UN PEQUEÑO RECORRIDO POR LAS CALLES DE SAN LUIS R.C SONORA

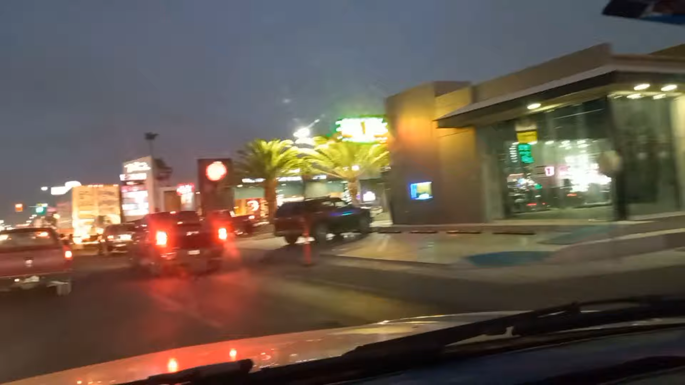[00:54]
Fíjense, esta plaza comercial se llama Dorada. Está muy bonita, mire.
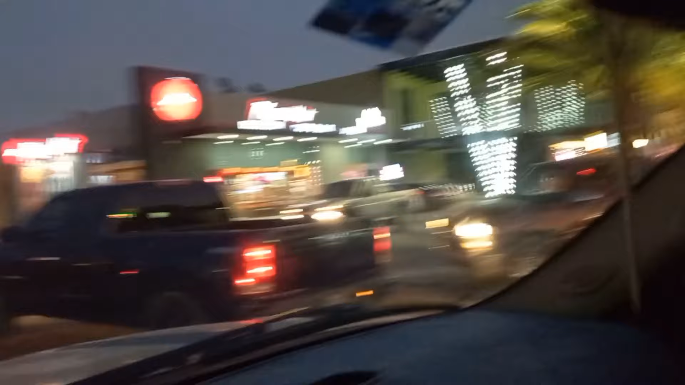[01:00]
Está aquí en la avenida Obregón, 16 y 17, en la esquina donde están los pollos El Correteado.
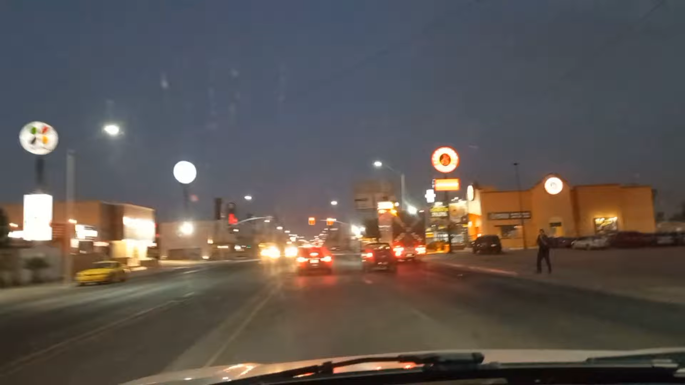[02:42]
Sabe un poco de lo que vengo hablando. Aquí están las farmacias guadalajaras que se vinieron a San Luis, pues en Ramillete, ¿no?
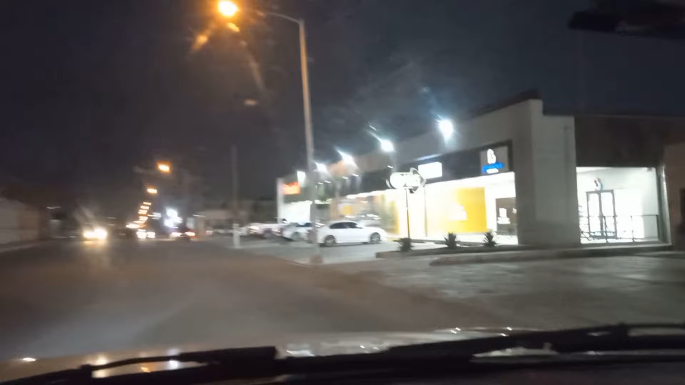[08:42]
Y tienen un montón de gente este frutal que tienen de todo tipo. Acá está la cárcel de este lado. Hoy les comentaba que llevan un aditivo, por decirlo de alguna manera, que le da el octonaje a la gasolina, que es parecida a la de esa marca, ¿no?, pero básicamente sigue siendo gasolina de Pemex, ¿no?, que es el que la distribuye, que lo traen de Rosarito, Baja California. De allá traen lo que es la gasolina.